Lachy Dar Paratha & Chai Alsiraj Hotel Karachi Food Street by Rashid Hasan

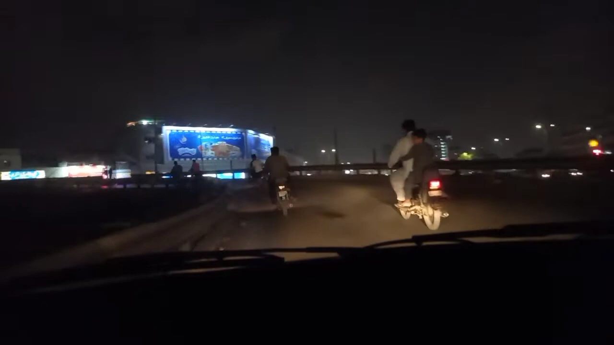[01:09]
यहाँ से हम गुजरेंगे इसके ऊपर से और ये सामने दिलपसंद स्वीट्स नजर आ रहा है।
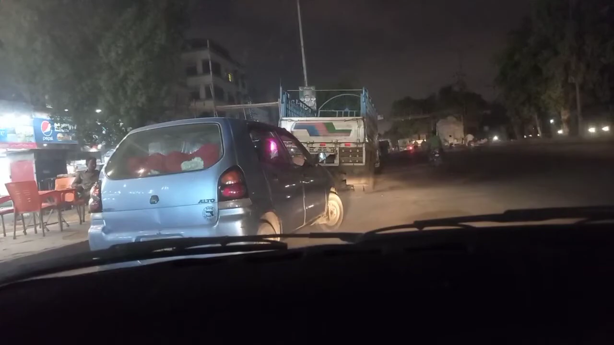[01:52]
अच्छा तो जी, मैं पहुंच चुका हूं इस वक्त लियाकत आबाद नंबर 4 एरम बेकरी के पास।